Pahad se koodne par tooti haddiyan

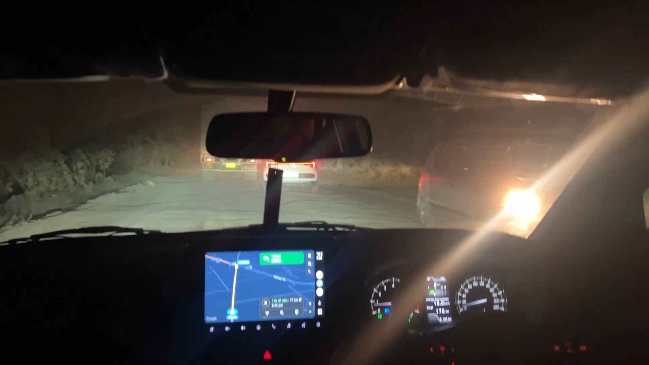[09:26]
दोस्तों इतना टूटा हुआ रास्ता है, ये जो भाई साहब है ड्राइवर,